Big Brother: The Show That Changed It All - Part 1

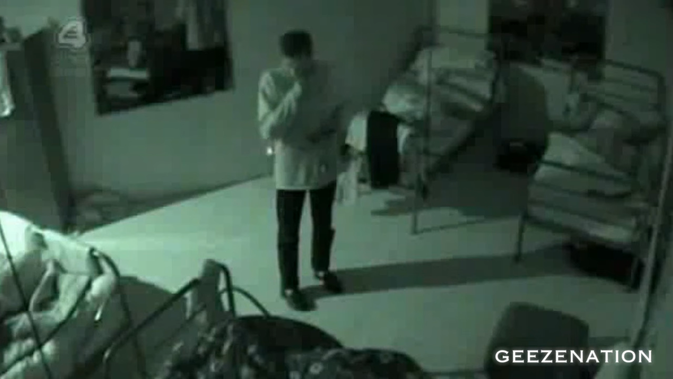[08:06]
Even infrared night-vision Iraq war-style cameras, so they could film at night.